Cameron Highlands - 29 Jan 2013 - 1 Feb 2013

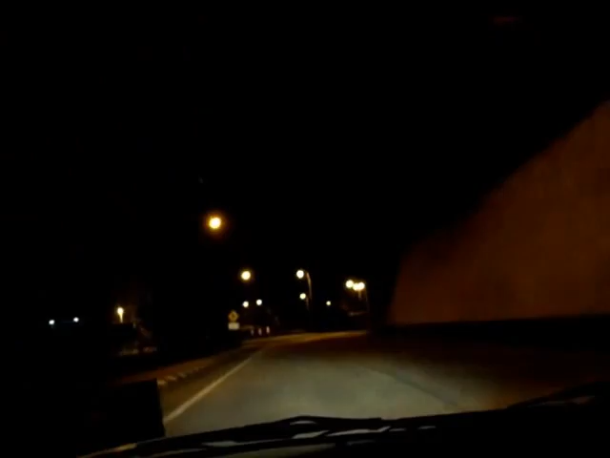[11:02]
So, as you can see, at night time, that's Casa Del Rosa. Okay. I'm gonna try to find food. This is smokehouse.